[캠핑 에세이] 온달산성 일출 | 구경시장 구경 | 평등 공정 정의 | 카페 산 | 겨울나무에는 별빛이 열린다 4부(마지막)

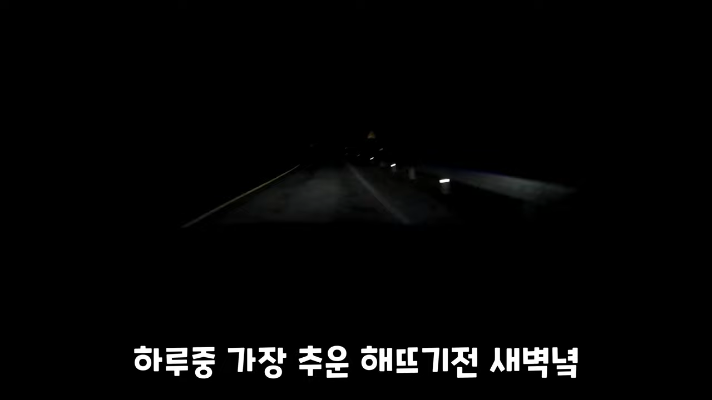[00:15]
하루 중 가장 추운 해뜨기 전 새벽역 밤길에 달리는 인물들이 있었다